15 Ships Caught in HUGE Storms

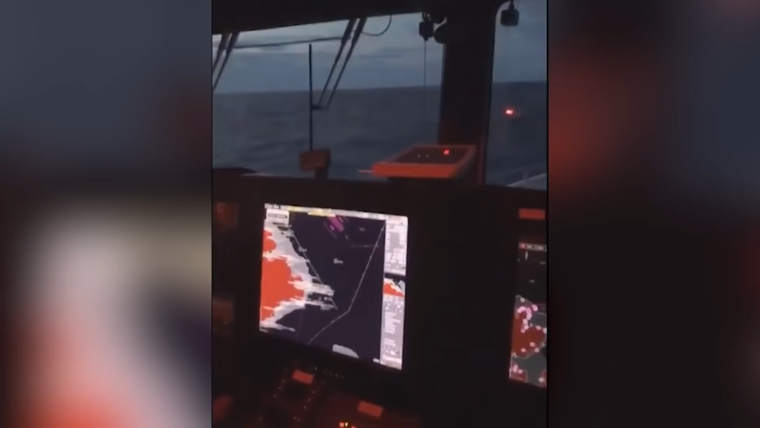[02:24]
In 1997 though, even it was pushed to the limits while escorting a fishing boat that had been suffering from engine problems. Filmed from the rescue boat, the huge waves can be seen rocking the boats back and forth.